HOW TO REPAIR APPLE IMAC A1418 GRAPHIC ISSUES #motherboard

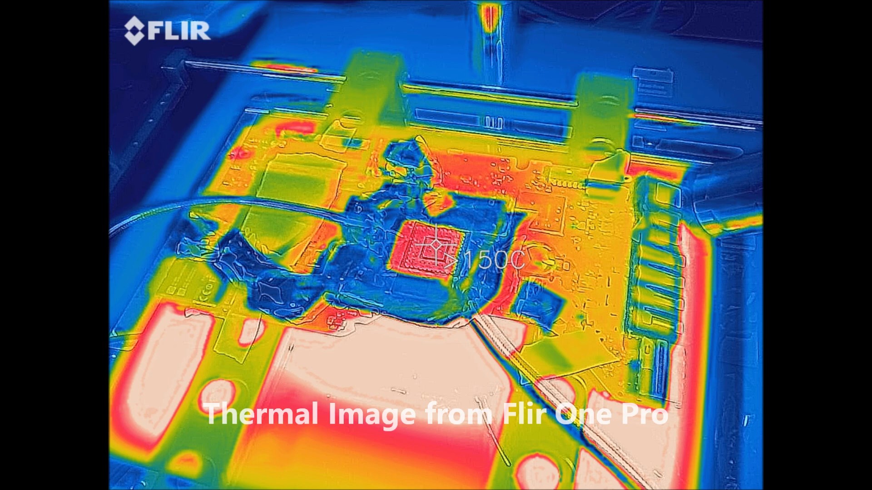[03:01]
that's still measuring after replacing the removing
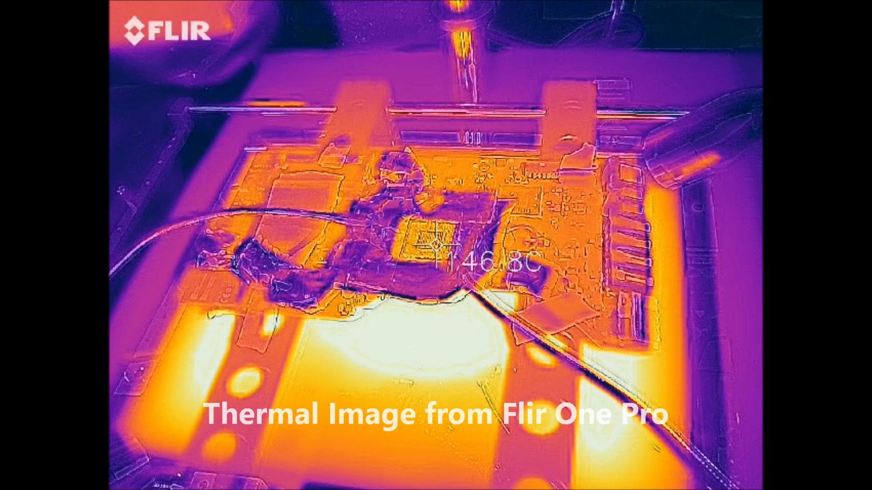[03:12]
the chip which is here just about see there just measuring the temperature of the board